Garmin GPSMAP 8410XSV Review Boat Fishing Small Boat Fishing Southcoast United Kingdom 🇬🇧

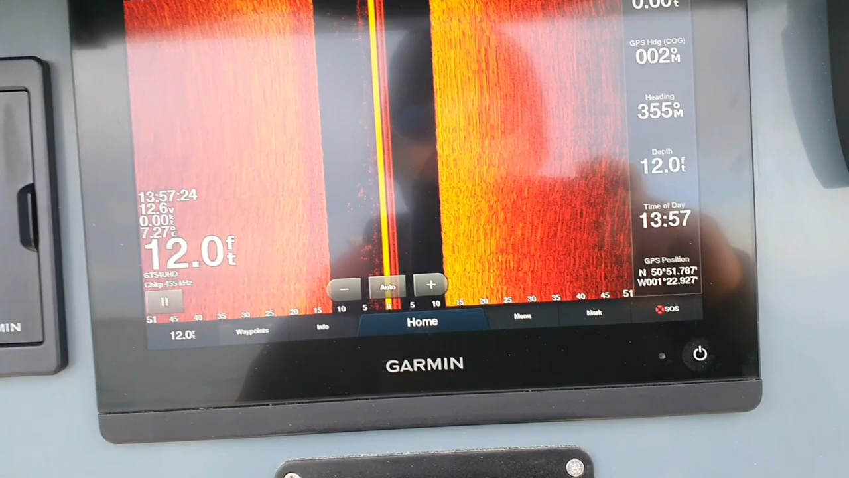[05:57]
On screen: depth 12.0 ft
Obviously, you've got all your split and zooms and everything.
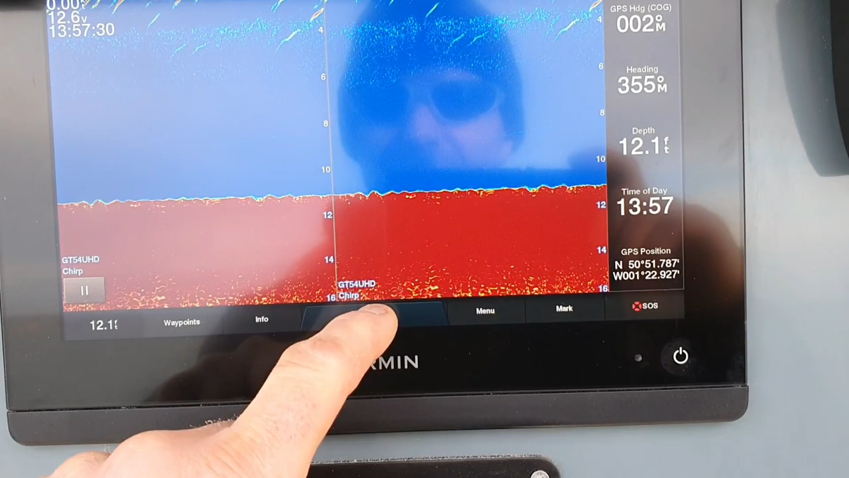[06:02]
On screen: depth 12.1 ft
Split frequencies.
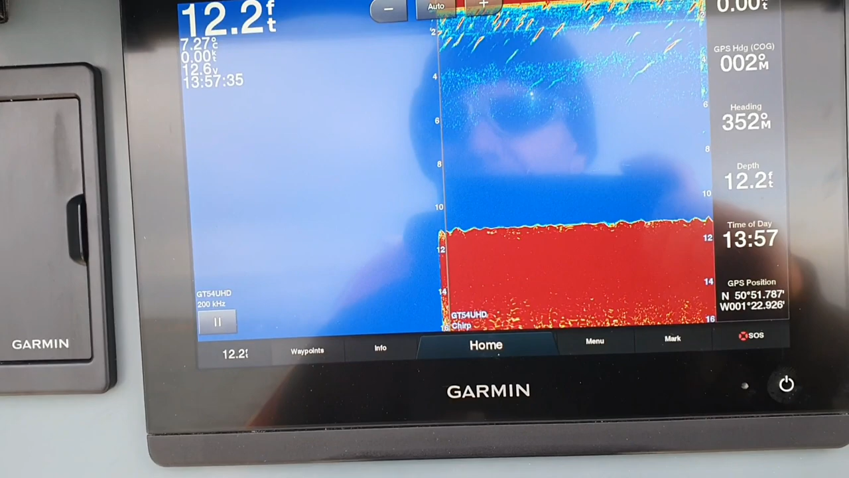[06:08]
On screen: depth 12.2 ft, water 7.27°C
So, you can change your kilohertz and everything. So, yeah, it's an amazing bit of kit. Not cheap.
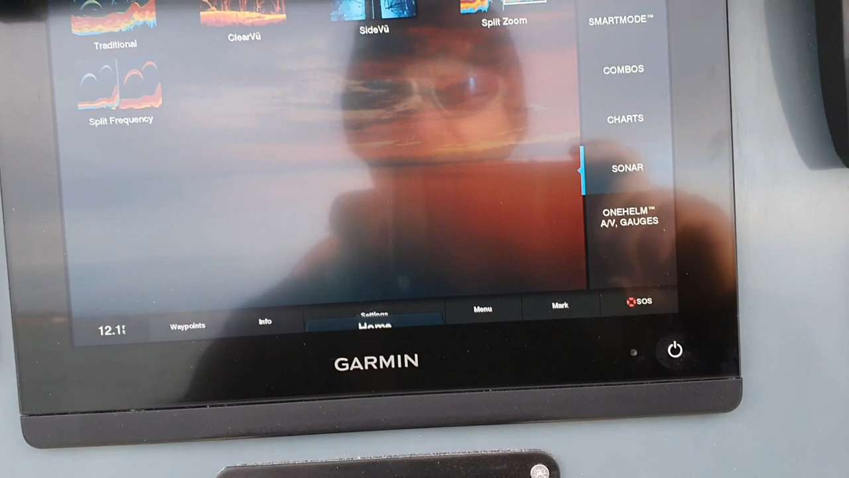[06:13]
All your combos.
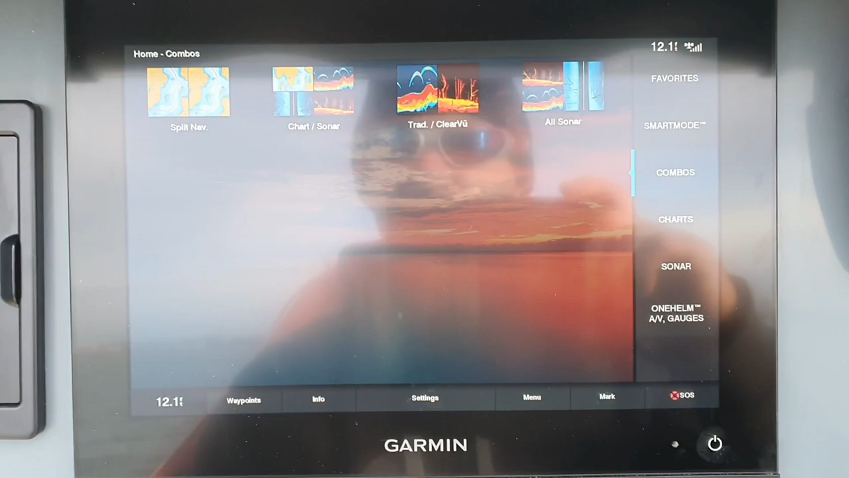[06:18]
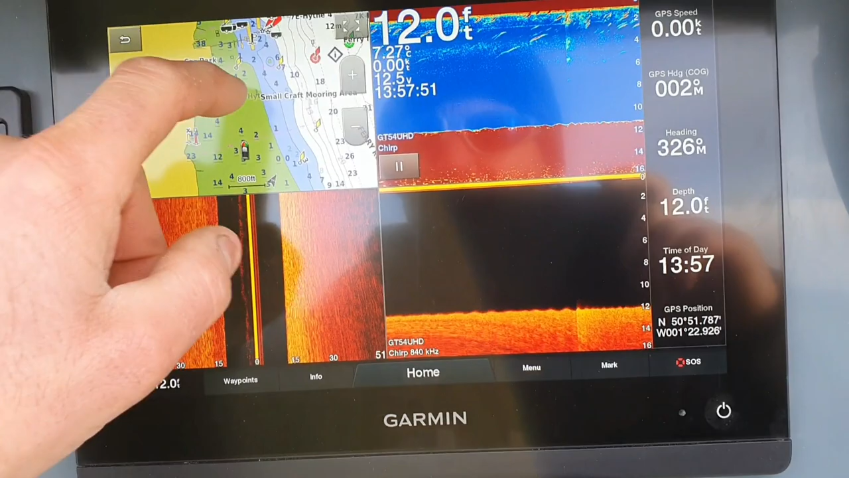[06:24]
On screen: depth 12.0 ft
So, you can zoom in and out on here.
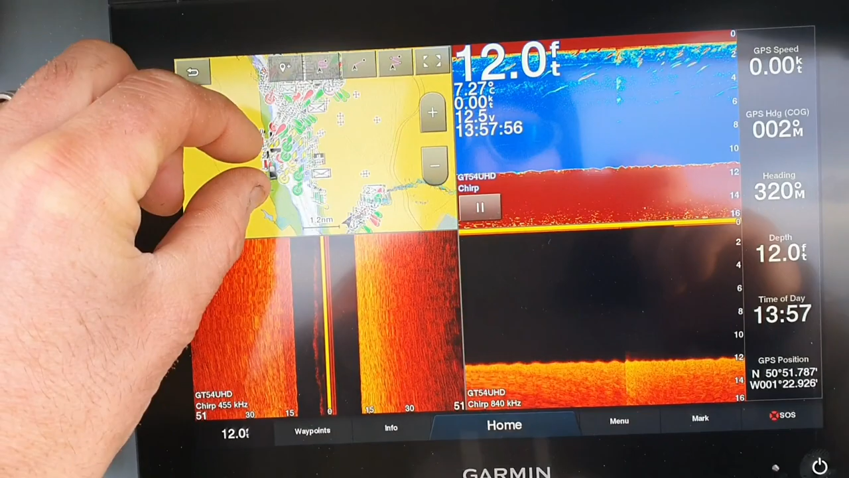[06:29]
On screen: depth 12.0 ft
For your chart plotter. Side view. Sonar. Traditional.